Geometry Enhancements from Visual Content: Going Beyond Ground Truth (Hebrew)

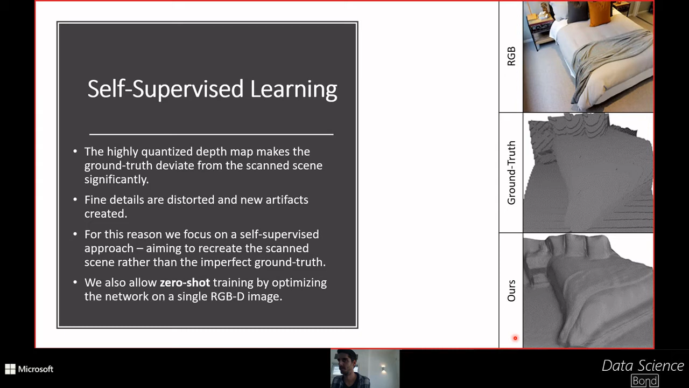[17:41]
זאת אומרת, כבר ברכישה ובשמירה של התמונה שמי שפרסם את הדאטה סט הזה עשה, זה נשמר כ-PNG עם 256 ערכים. אוקיי? בסדר. טוב, אז נמשיך. הרכיבים של הרשת.